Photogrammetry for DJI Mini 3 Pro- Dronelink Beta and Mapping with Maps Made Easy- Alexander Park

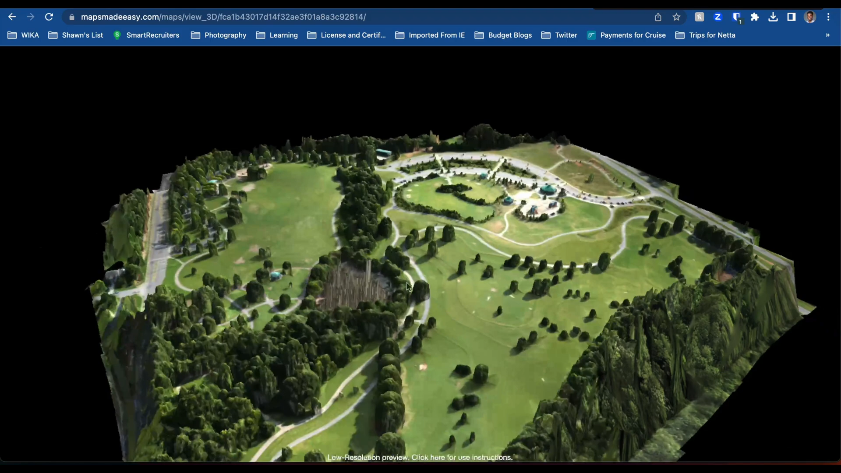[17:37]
Really cool. Glad this application does this for you
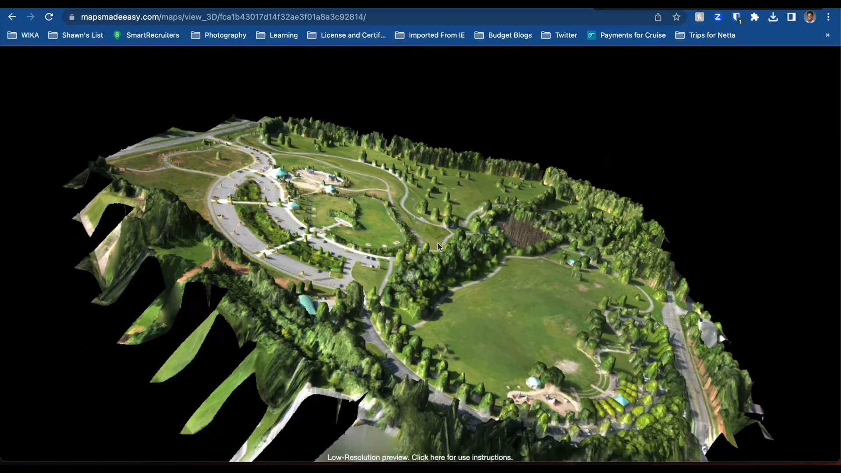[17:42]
Look at that Let's zoom in some Let's go around here. Let's go around to this part of the park and we zoom in a little bit.